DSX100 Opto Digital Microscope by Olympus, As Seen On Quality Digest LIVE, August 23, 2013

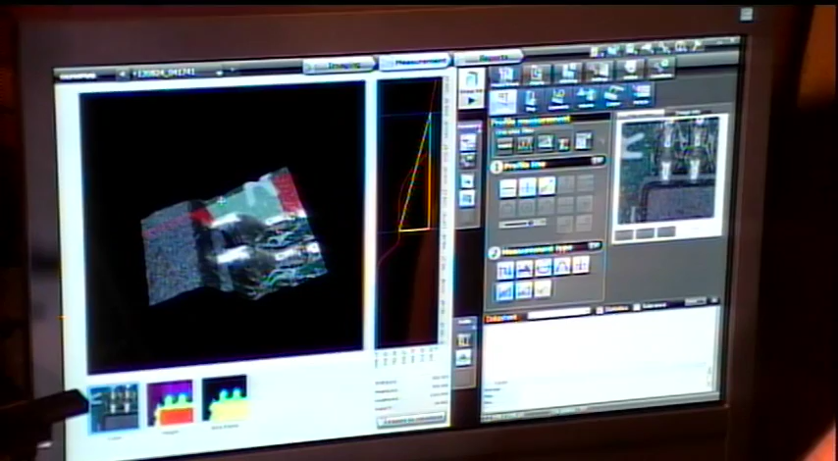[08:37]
We can zoom in as well. This data, say you wanted to measure the height from the top of the solder joint down to the base point where it was, you get the information right down here. We have height, length, angles.
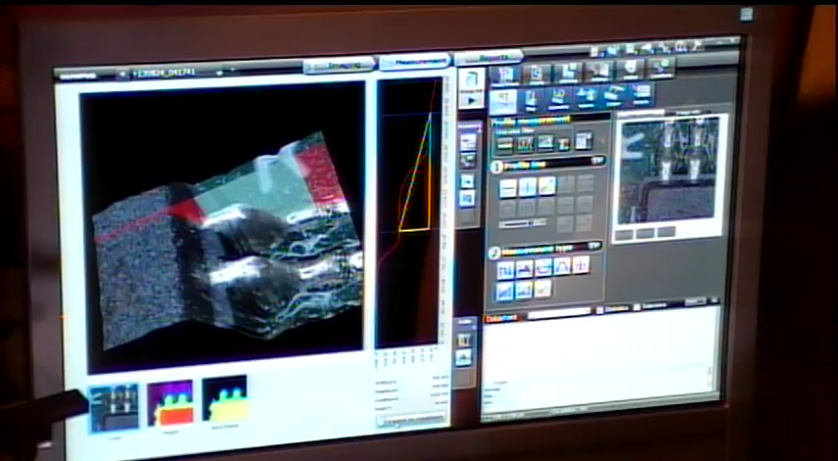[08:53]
We can export this to a data sheet. These data sheets can be exported out to Excel quickly and easily. But more than that, once you have the data, you just hit reports.